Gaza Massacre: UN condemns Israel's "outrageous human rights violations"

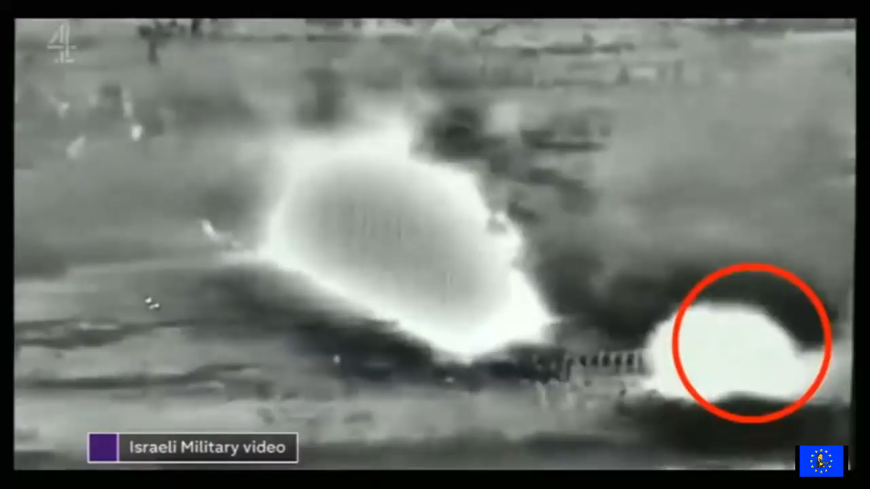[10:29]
This army video showing what are said to be attackers throwing pipe bombs and grenades at soldiers and the fence. But whatever Israel says, unarmed civilians were shot in large numbers yesterday,